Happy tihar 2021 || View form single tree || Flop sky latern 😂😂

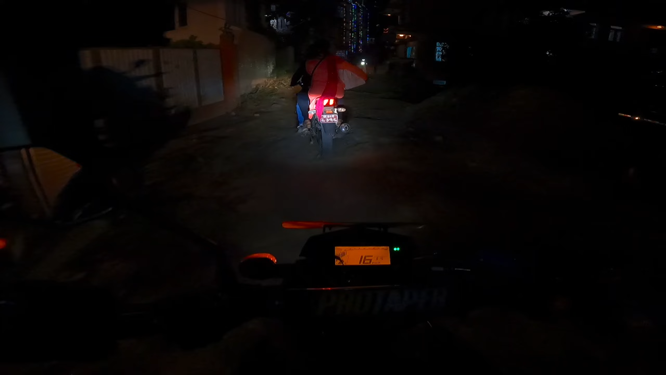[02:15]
अब अर्को देख्ने भनेको त तारे भिर एउटा वचन देखिन्छ खतरा, अनि अर्को तारे भिर त दास्ते धारा छ,
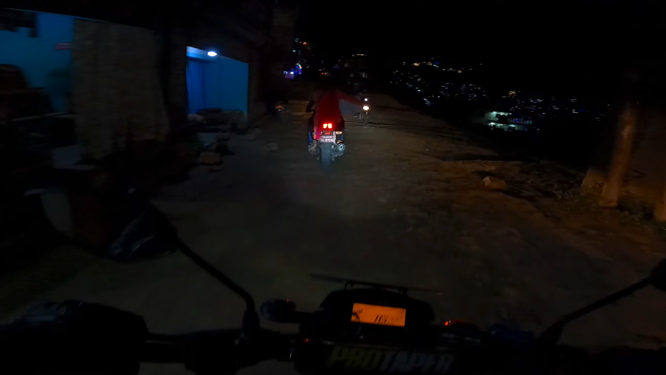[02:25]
सो त्यही भएर नौ तारे भिर सिङ्गल ट्री सिङ्गल। यहाँ पहिला नि भ्लग बनाउन आउँदा यस्तै थियो बाटो,
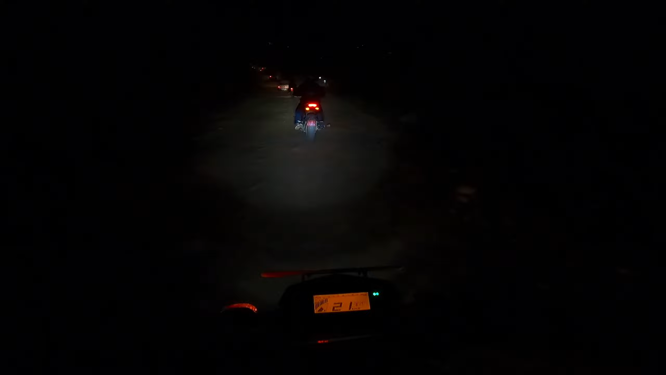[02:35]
मेरो युट्युबको फर्स्ट भिडियो बनाउन आउँदाखेरि पनि यस्तै थियो बाटो, अहिले पनि यस्तै छ।
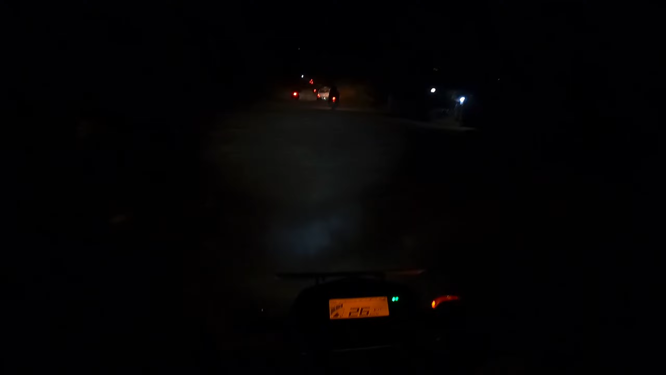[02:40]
नेपालको बाटो त के भन्ने र है,
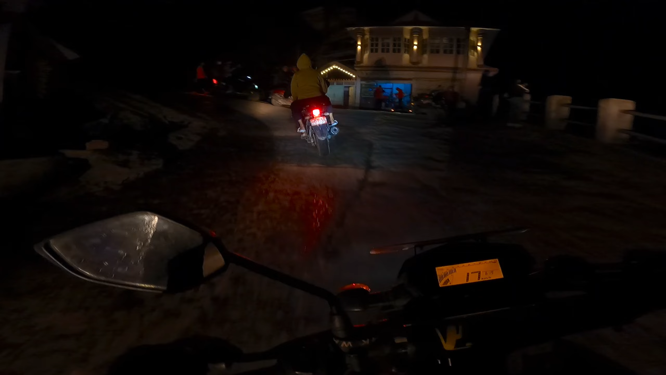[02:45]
यो एउटा चाहिँ ठाडै उकालो छ, डेन्जर है,
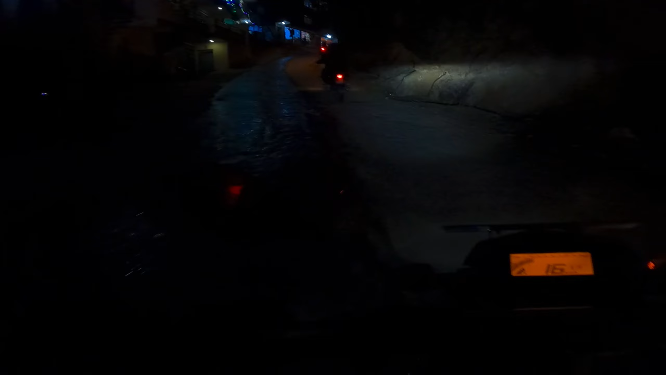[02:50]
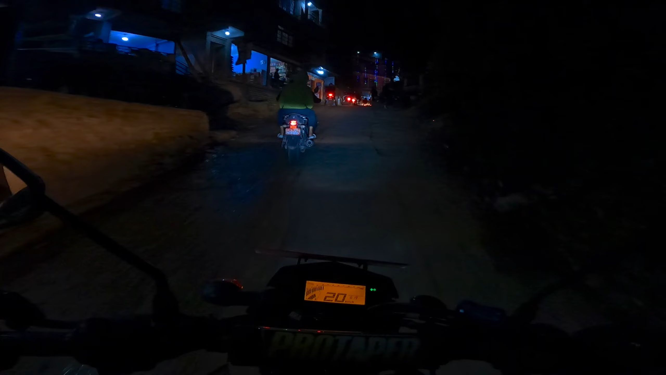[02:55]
पुरा पहाड चिरेर बनाएको, आम्मा मान्छेको हुल्की हो यो, मेला लागेको रहेछ नि त यहाँ त।
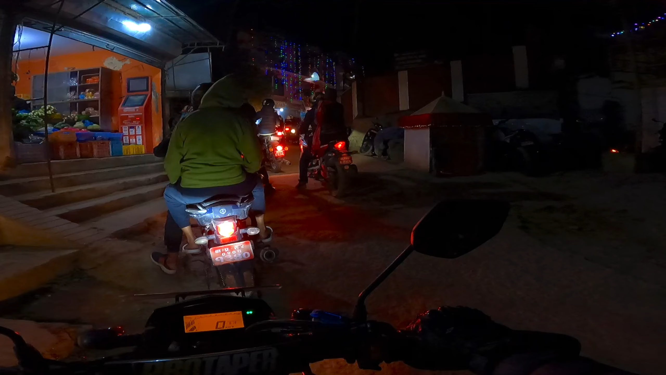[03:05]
फेरि रो भनेर गइदिएर क्या अगाडि मान्छेहरू कस्तो कुरै बुझ्दैन के, दिमाग पनि छैन भने के भन्ने। ल ल ल एकछिन रोक्दा के जान्छ यार,
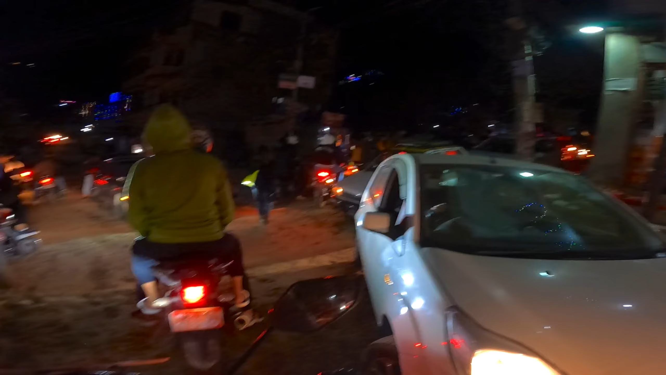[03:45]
काहीँ नभएको जात्रा हाडी गाउँको होइन त, यहीँ जस्तो पो भएछ त, के गर्ने जम आम्मा।